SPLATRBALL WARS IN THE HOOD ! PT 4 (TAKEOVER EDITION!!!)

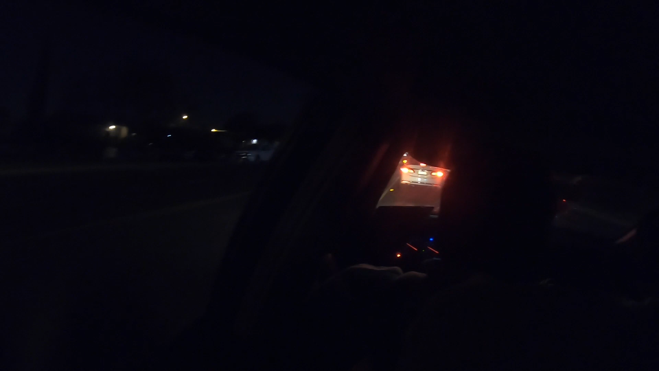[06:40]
Nigga, do you hear this nigga whip? Them niggas was the ones zigzagging. Cause they was trying to slow down for us.
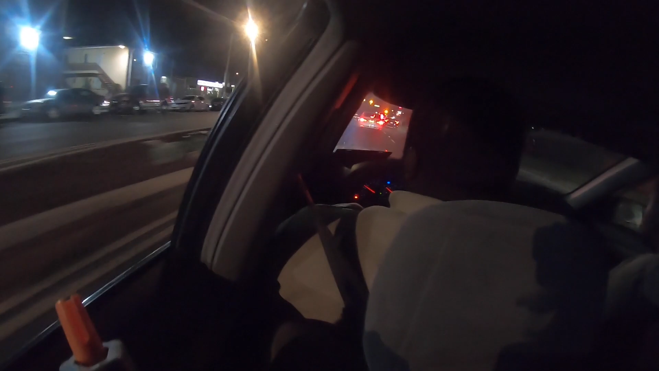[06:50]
What the hell does he do? Hey, what's his license?
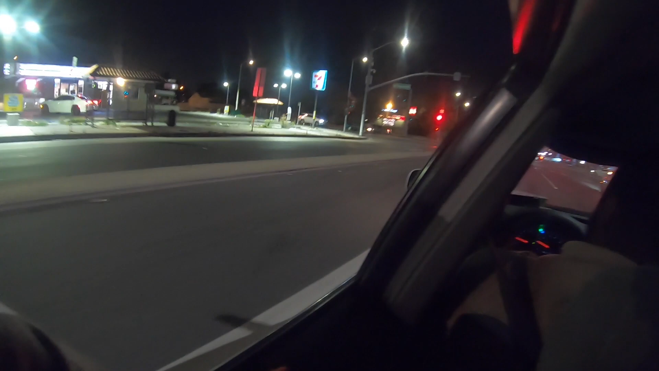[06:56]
I'm just not trying to. Yeah, that's them. That's them. Yeah, that's the. And they looking back for it. Oh, yeah, let's go. And they looking back. Let's go. Hey, look at him.